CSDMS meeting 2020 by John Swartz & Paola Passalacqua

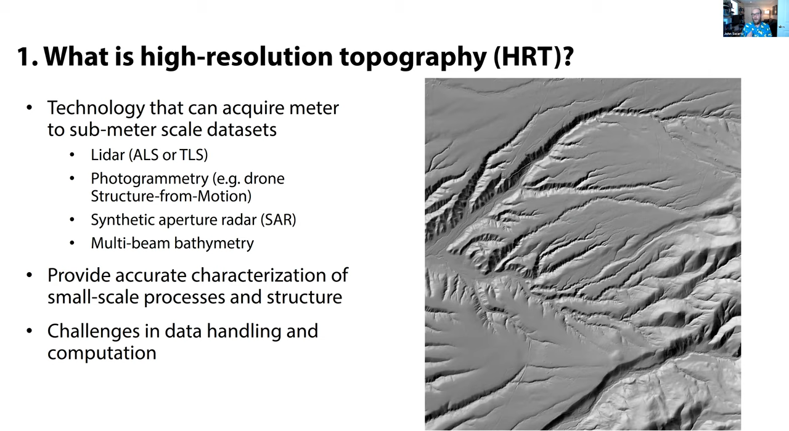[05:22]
What you get with using these sorts of techniques and platforms is accurate characterization of small-scale processes in landscape structure or vegetation structure. But with this accuracy and with this detail comes challenges in data handling and computation, because the data sets of over large spatial areas can become quite complex and quite large in terms of size. So we're gonna start by just moving through the two most basic terrestrial high-resolution topography methods, which is LIDAR and structure from motion. So starting with LIDAR, just to put it in a very simple way, what we're doing with LIDAR is we're measuring the distance that a laser travels in two-way travel time. And this is a laser that can be sourced from a spaceborne, airborne, or terrestrial platform.
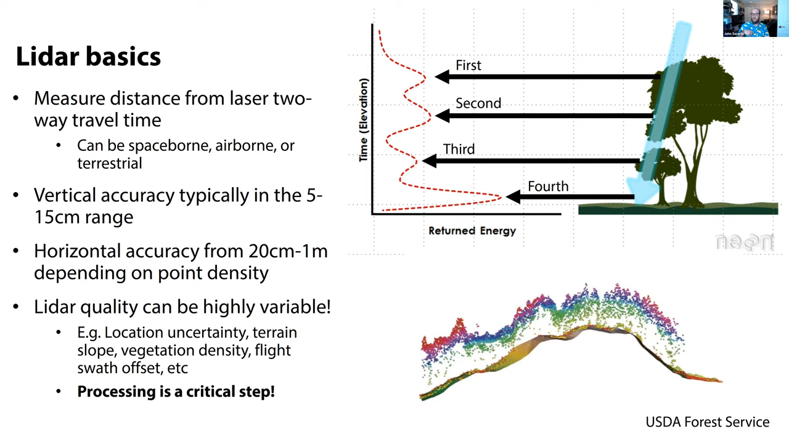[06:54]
And so if we look at the time series of those returned energies, we can assign different variables to these different returns and let us differentiate and subtract out vegetation structure, as well as the final ground return, which gives us those nice, beautiful digital terrain models, or bare earth DEMs, that we love to use. So LIDAR does not give you a DEM from the platform. It doesn't give you a DEM out of the box. You have to process it. And what it does give you are point clouds. Now, point clouds are an interesting subject in their own right, but it's kind of just useful to look at what a point cloud is and kind of understand what its structure is and how we might use it. And so if we were running this in person, like if we were unfortunately subject to the pandemic of COVID right now,
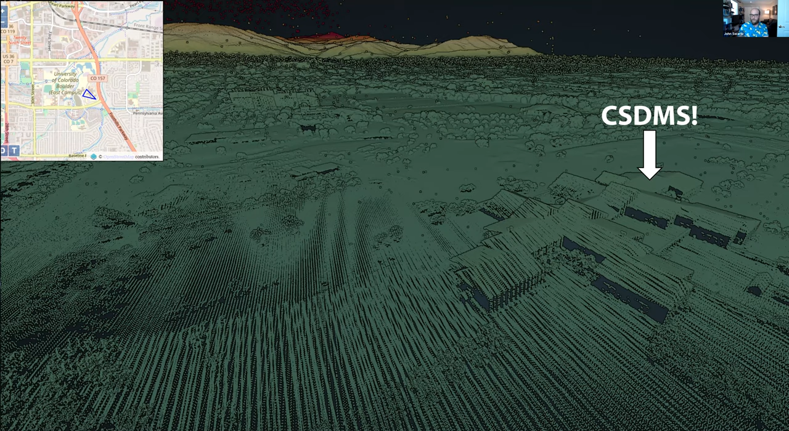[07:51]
And you can see that by visualizing the terrain in this way, we can see both the kind of ground, we can see the trees, we can see building structure, we can see the front range up in the distance. But we have all these details of the landscape, not just the kind of bare earth terrain. And so by handling point clouds derived from LIDAR data or other platforms, we have the ability to kind of query different aspects of the Earth's surface in a really interesting and useful way. So if we have a point cloud from a given LIDAR survey, how do we get to those DEMs or those rasters that are often what our end product is that we then want to use in our analysis and use in our science? So the very kind of basic workflow is we acquire and QC a survey.
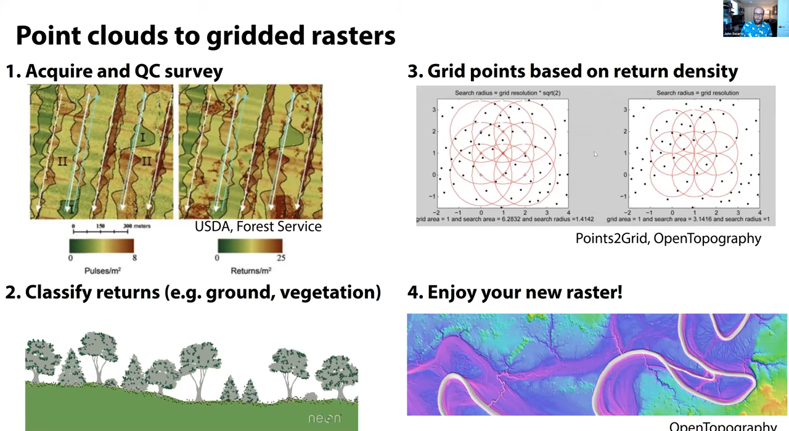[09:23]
What I'm showing here are just a series of algorithms from the points to grid algorithm that Open Topography uses in its data server for serving up DEMs from the LIDAR point clouds that they have archived. And then finally, after following this workflow, we'd get our beautiful raster, in this case, a bare earth raster of a meandering river system somewhere in the American West. So LIDAR is not just about kind of terrestrial systems, however, and I'm just going to put this out here because I think it's a really interesting and important point, especially as the technology becomes more mature and its uses become more ubiquitous. But we have the ability through certain LIDAR platforms to acquire topobathymetric LIDAR, which allows us to
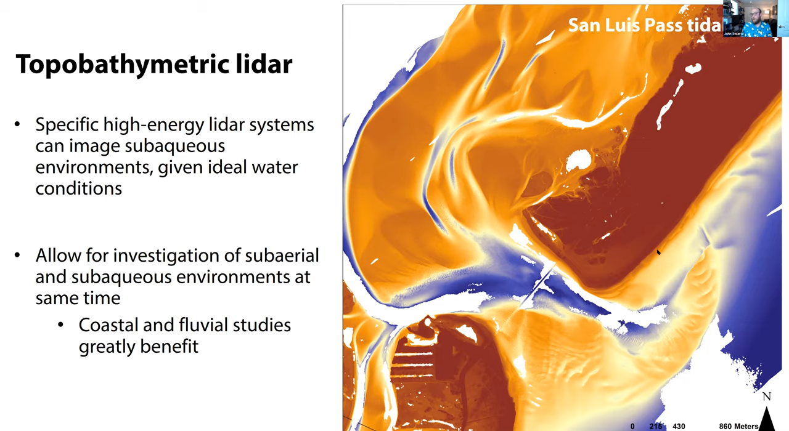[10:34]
And so this data is starting to become more publicly available. It's starting to be acquired more widely. And so the potential advantages of the coastal and fluvial systems is pretty exciting to think about. So I just wanted to kind of put a plug in there for that. Okay, so the next type of technology that we most commonly use and is becoming really,
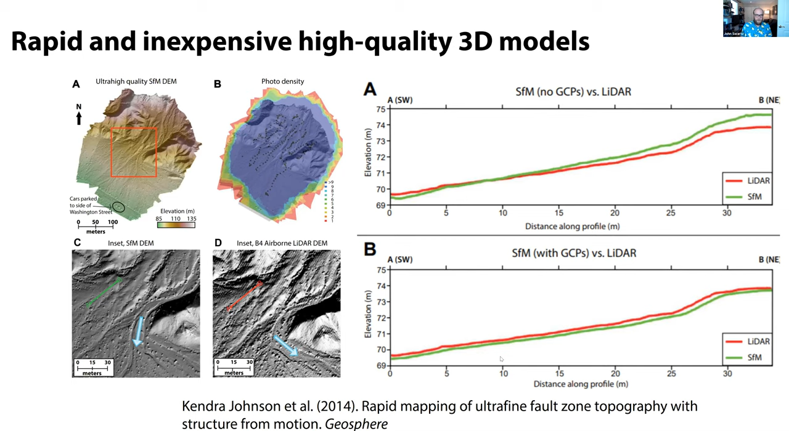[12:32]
are giving us almost LiDAR quality of those bare earth terrain models from a pretty inexpensive drone survey. So this is your own user acquired drone versus a like kind of spec aerial LiDAR survey. We're getting pretty good results. So that's great, but what's the catch with that? If it's so wonderful, why aren't we using this for everything instead of LiDAR? One is it can be really difficult to acquire really large spatial areas using some of these techniques, particularly the drone-based ones, versus aerial LiDAR surveys. Additionally, and this is a huge one, they cannot see through vegetation, right? What makes LiDAR so powerful is that we get multiple returns for every single pulse that let us differentiate between what's vegetation, what's the ground, what's man-made structures, and so on.
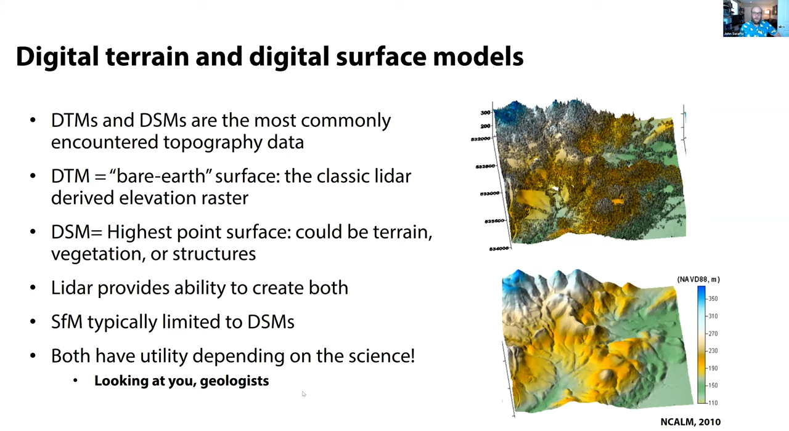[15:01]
What with LiDAR, we can build both of those, but with structure for motion, we're typically limited to digital surface models, although there are some interesting processing workflows you can do to try to build a terrain model. And both have utility depending on the science. So we don't always want to jump to these digital terrain models, because often that can be neglecting really interesting structure of the landscape involving the vegetation that might be really important for the question we're trying to ask. So just to illustrate the difference between a kind of surface model and a terrain model, using an example from north of Houston. So this is a really densely vegetated lowland depositional plain setting. On the left here, you can see a high resolution, just visible imagery, satellite image from GOI.
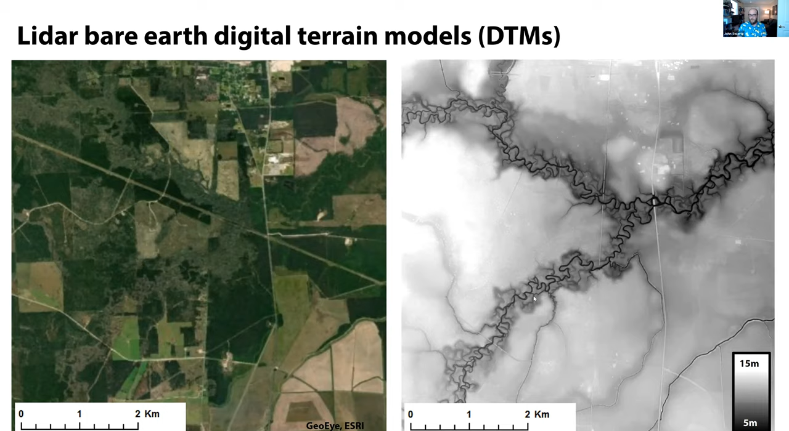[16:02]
But the main signal that you see is just that you have kind of different patterns of vegetation. When we remove all that, we can see just beautiful detail of all these meandering small scale stream systems that are responsible for kind of really kind of plumbing the landscape in a lot of these lowland terrains. So what are some common applications and uses of high resolution topography? We've touched on a few of them so far, but I just want to go through some of the ones that are most commonly used and kind of the most exciting in my opinion. So one is you can use high resolution topography to really characterize the structure of the landscape. So like in the previous image, we can strip out all that vegetation and we can understand, you know, what the structure of these drainage networks really are.